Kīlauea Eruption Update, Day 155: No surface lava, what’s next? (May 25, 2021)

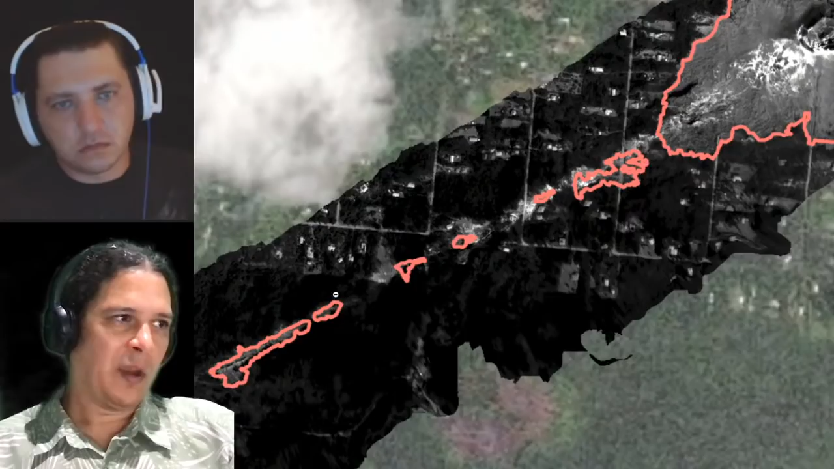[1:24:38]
You know, so hotter areas across a bigger area, but a lower peak. So looking here at Fisher's 9 and 10, there's still a little bit of heat. There's nothing abnormally major here. In fact, looks a little hotter by Ahuʻailaʻau, and maybe around here, Fisher 9 or so might look a little hotter than 10 in this.
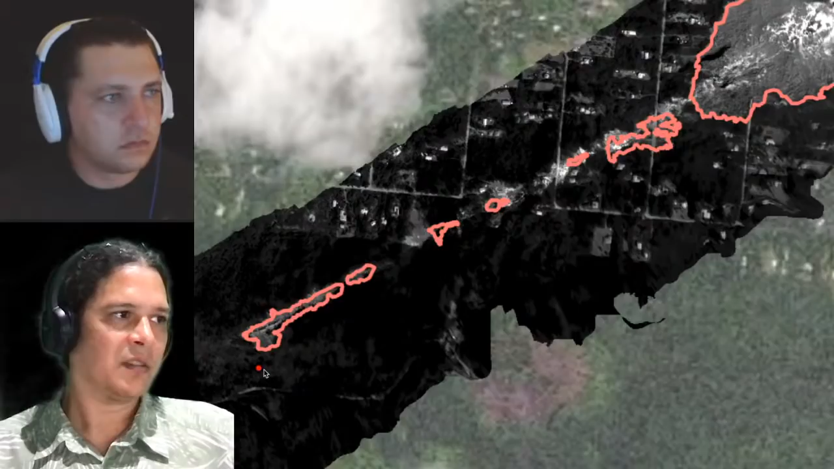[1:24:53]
The last most western segment over here. But let's keep going. Let's go all the way back down to Highway 130. Let's look across the highway at the Ala'ili area. And here we do see that area of heat still very persistent. This is an area that was reported by the USGS where lava came near the surface. They thought it might actually erupt given the gases being emitted. So the ground is very heavily cracked through there. We know that there's magma that came near the surface through there. There's magma underground in the rift zone. They're cooling post-eruption.
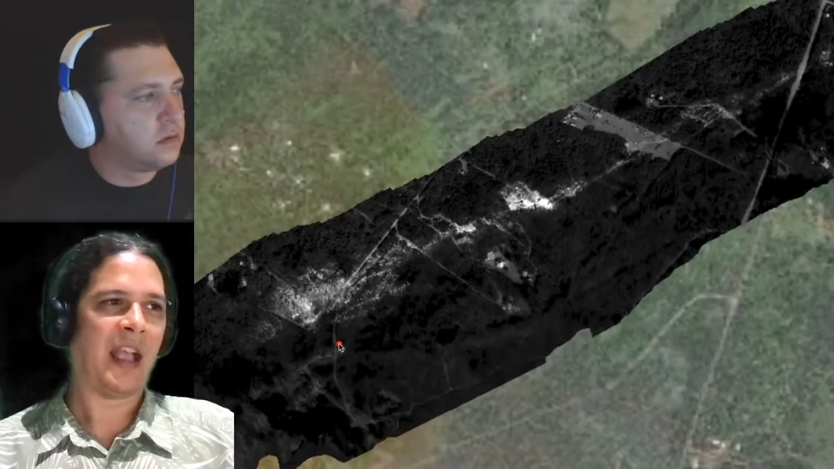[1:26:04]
And it may be a long time before magma comes back on its pathway to try to come out there. But someday, like much of the rift zone, and that's why the whole rift zone is this higher area of threat, you can see that there is some deep cracks connected to heat through there. So we'll have to keep an eye on Ala'ili area.